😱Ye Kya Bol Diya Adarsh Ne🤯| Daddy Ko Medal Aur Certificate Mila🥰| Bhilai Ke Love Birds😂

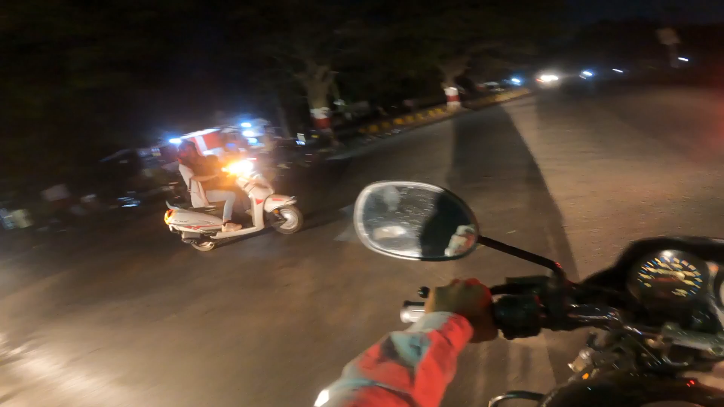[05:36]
अरे उसका बैग देखो जबरदस्त यार,
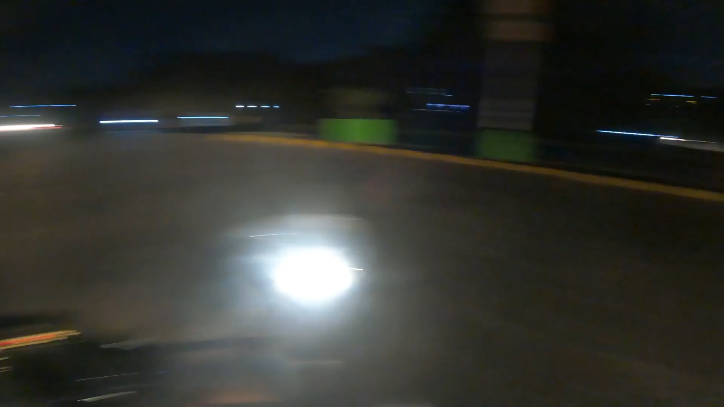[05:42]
मेरे को लगा ही था उसका बैग में कुछ अलग से दिख रहा था।
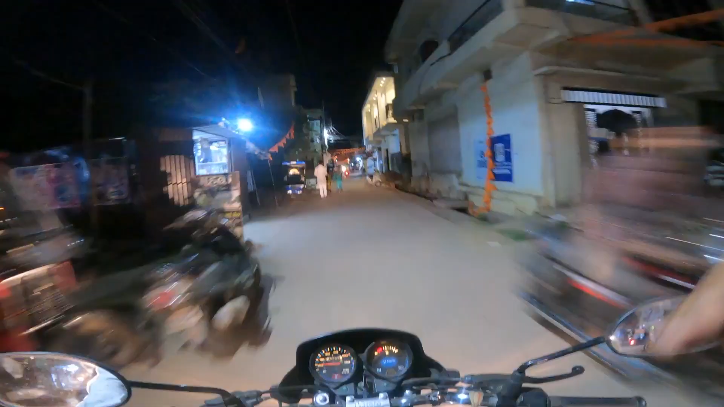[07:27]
अरे मैं तो गलत ही बोला, बाप रे घर ऊपर देखो क्या मस्त कौन है बाबा।
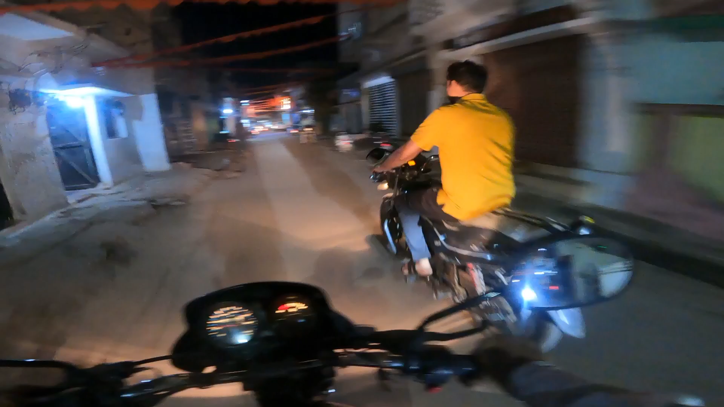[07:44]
अंकल ना आ गए तो ये ले बैग को फिर।
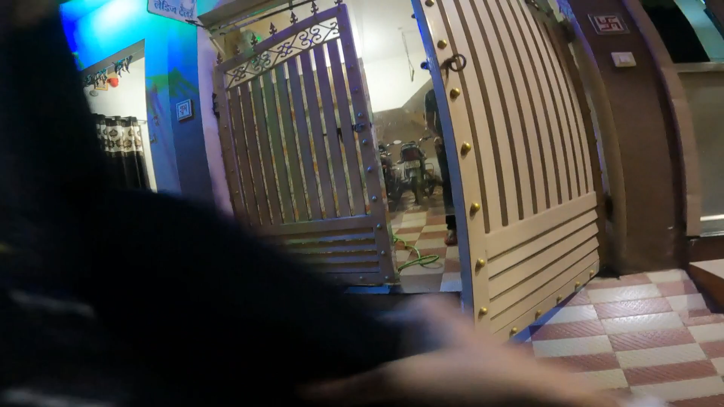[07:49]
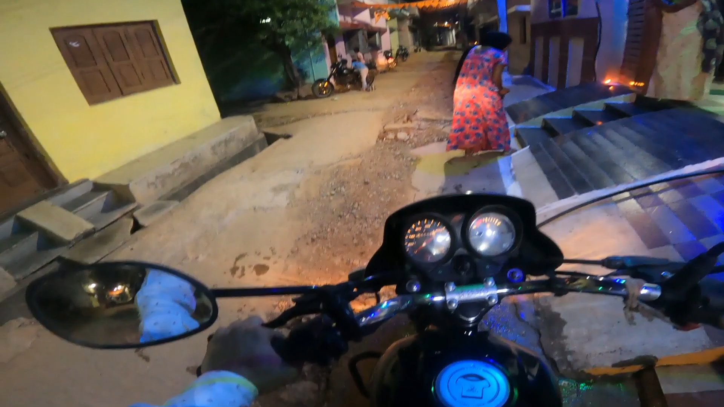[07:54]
अरे क्या क्या निकाल रहे हो, दूध निकाल रहे हो गाड़ी में से?